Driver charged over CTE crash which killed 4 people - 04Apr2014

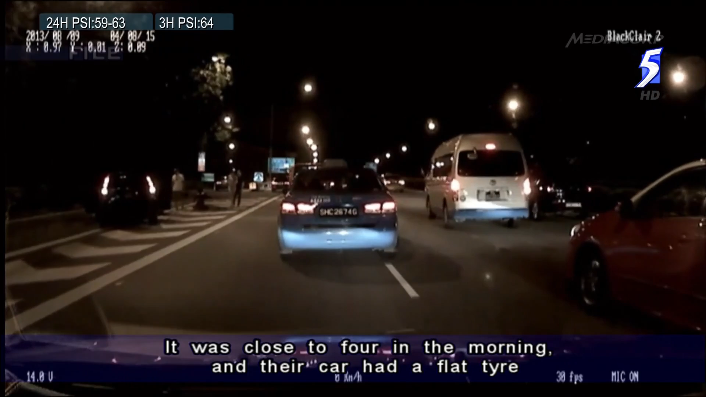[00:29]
It was close to four in the morning and their car had a flat tire while on the central expressway before the Yeochukang exit.
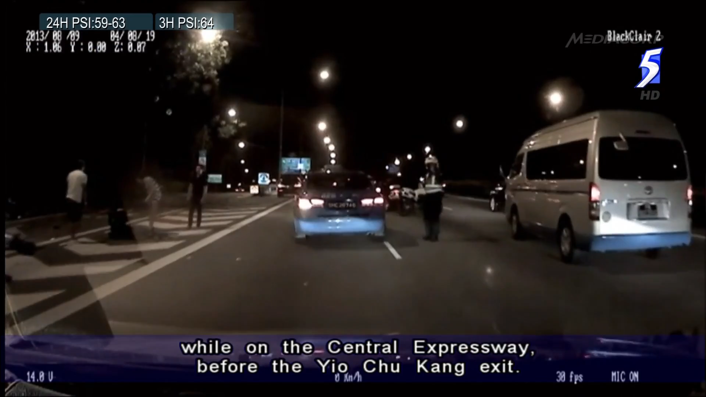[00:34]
They got out of the vehicle, four stood behind the car while Jamie's brother was at the side trying to change the tire. To, who was allegedly driving over the speed limit of 90 kilometers per hour,